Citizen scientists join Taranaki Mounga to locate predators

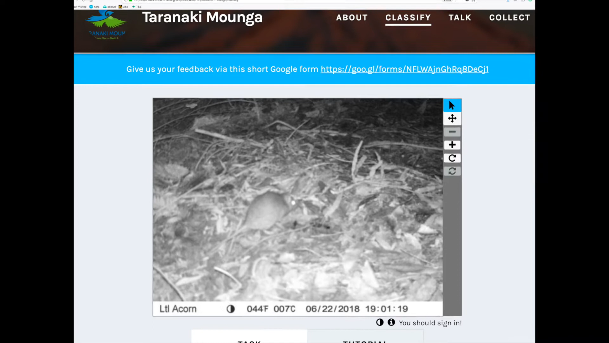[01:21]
Sometimes it's obvious like this picture. A rat. Just click on the rat symbol.
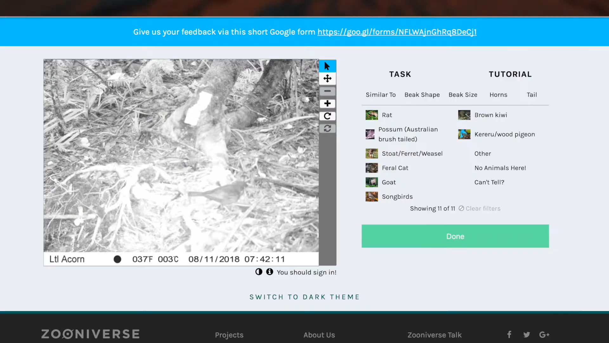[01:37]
It looks like a black bird, so let's select Songbird.